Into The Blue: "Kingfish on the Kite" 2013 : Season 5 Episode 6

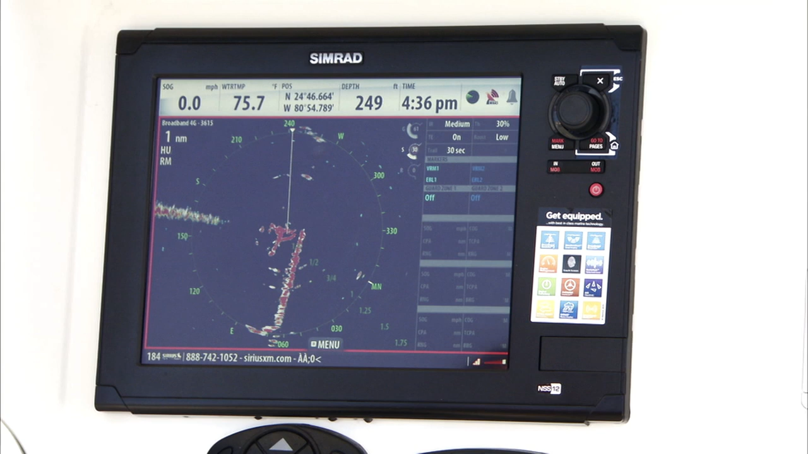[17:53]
And your score for the day starts earlier in the day and quicker in the day. The main control knob on the Simrad is right here. And there's three settings. Gain, sea clutter, and rain clutter.
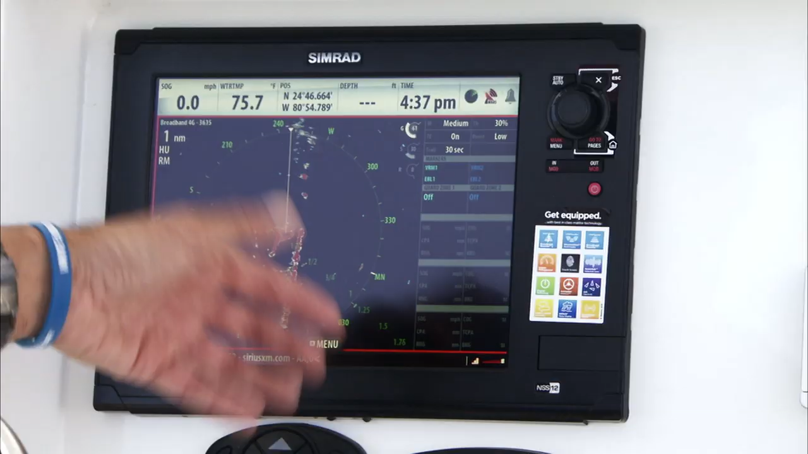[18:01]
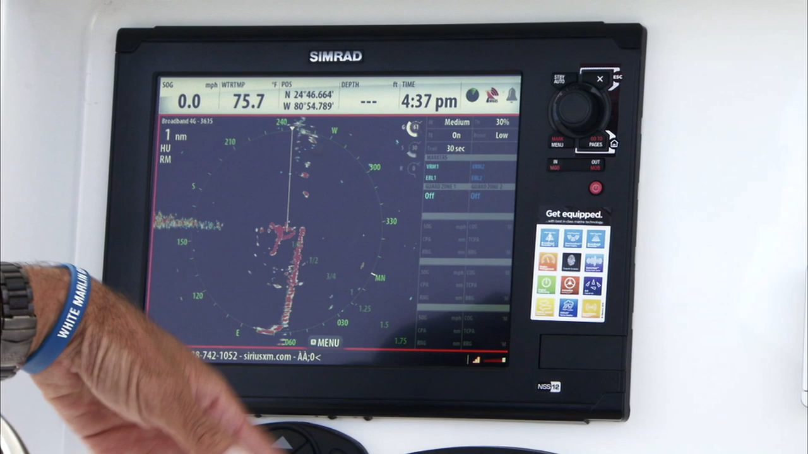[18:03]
It's a matter of just touching the master dial, hitting set, and there you are. You're setting your sea clutter.
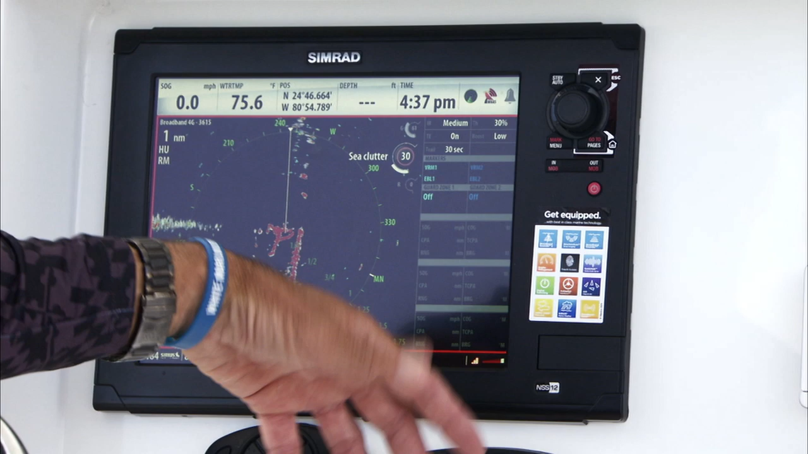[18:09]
Boom. You're setting your rain clutter. Boom. You're setting your gain.
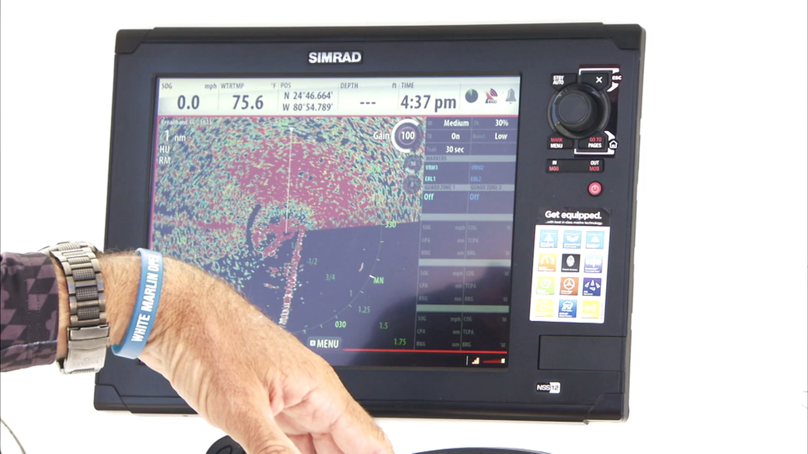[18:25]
And what I'm going to do now is I'm going to slowly dial it back until I have clear road ahead in a tight circle from center.
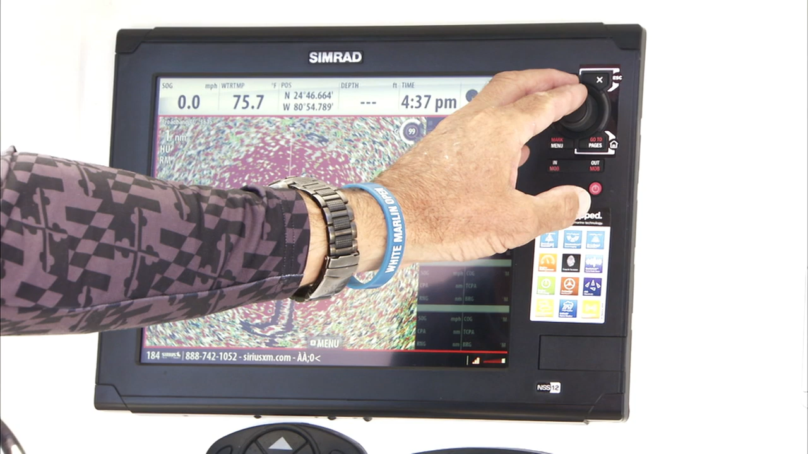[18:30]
Here it comes.
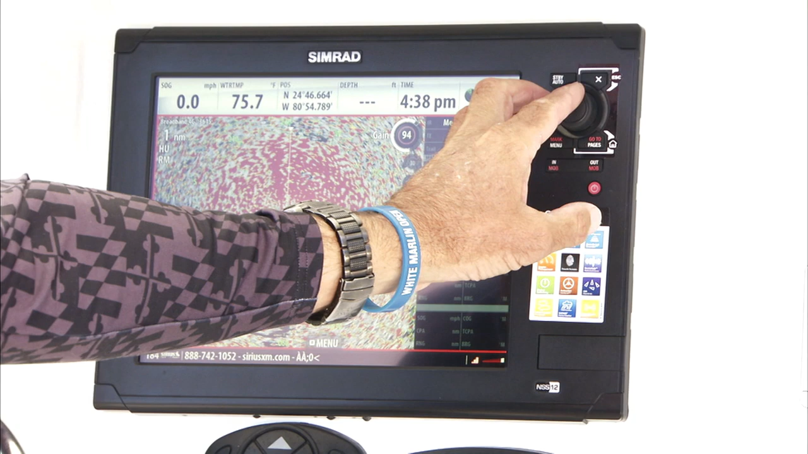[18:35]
Starting to clean up. Staying really cluttered on the outside edge of it.
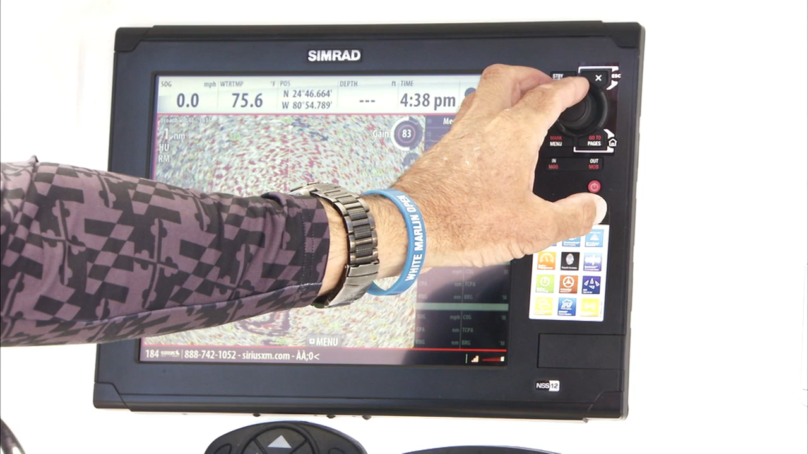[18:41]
Because what we're doing is it focuses its beam out forward of us. We're not looking for ships anymore. As it starts to dial in here, I'm going to end up right about here.
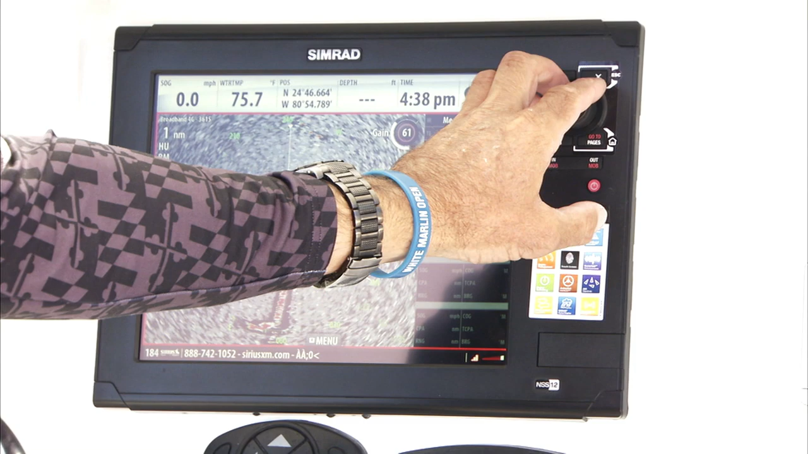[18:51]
My gain is almost at two thirds. And now I'm just marking birds.
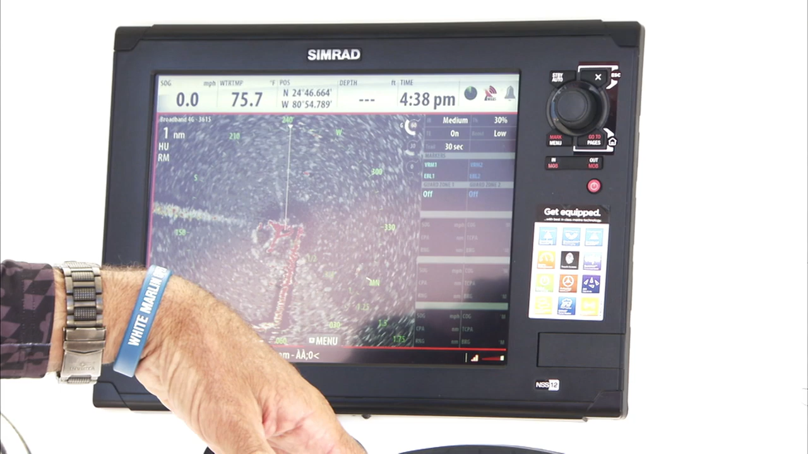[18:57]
I'll mark little boats too, but that's not what I'm after. I'm looking for the birds.
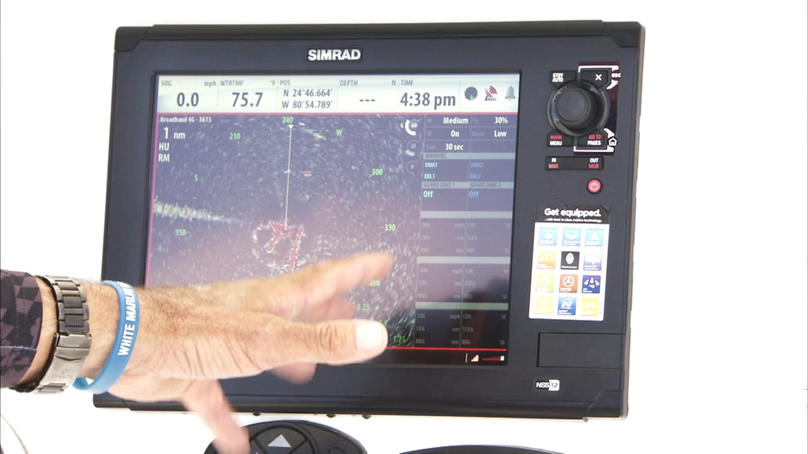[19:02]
They're going to pop in. Here's a set right ahead of us at about two and a half miles. They're going to comb and go. That's even better because they're actually flying up and down off the surface of the water.
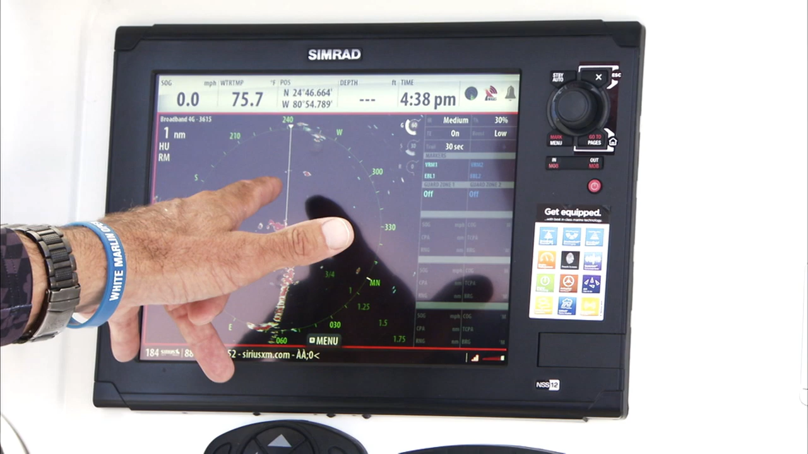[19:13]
That actually is what you want. You want to find a hard mark and then have that mark disappear. That just lets you know for sure that the birds are flying up and down on the water,